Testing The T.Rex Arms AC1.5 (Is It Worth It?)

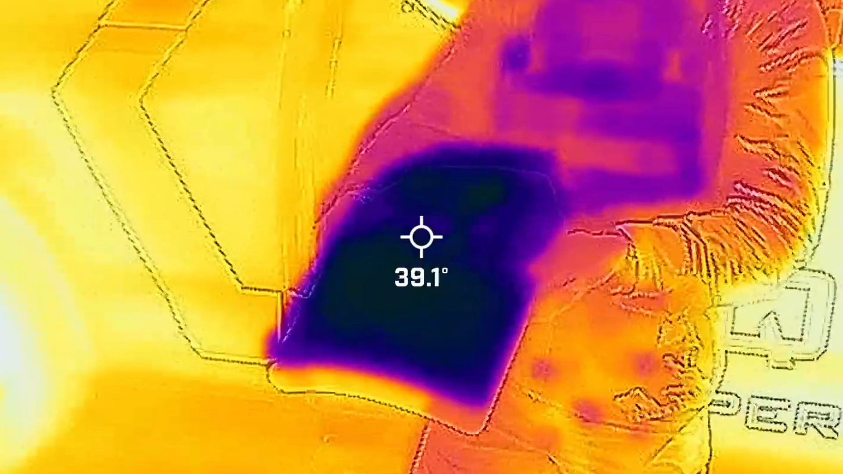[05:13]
Record a FLIR surface temperature of the inside of the carrier at room temperature. Insert a frozen ice plate into the same plate bag.